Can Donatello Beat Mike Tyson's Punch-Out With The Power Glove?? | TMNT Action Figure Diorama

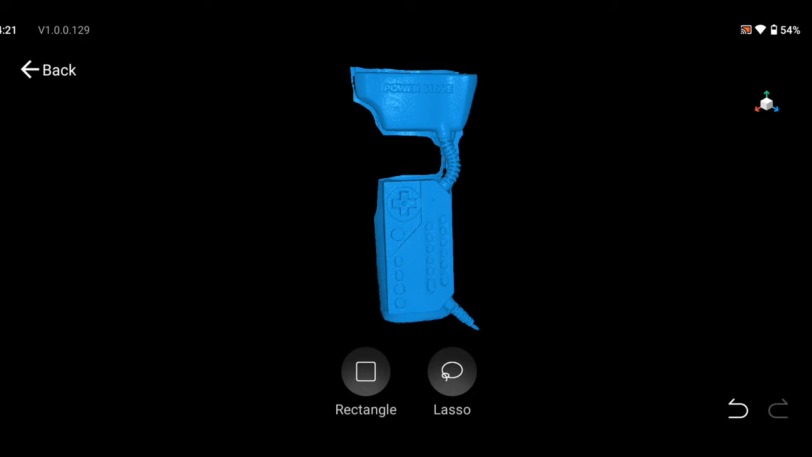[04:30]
I thought the easiest thing to do would be to capture a 3D scan of it and then 3D print it.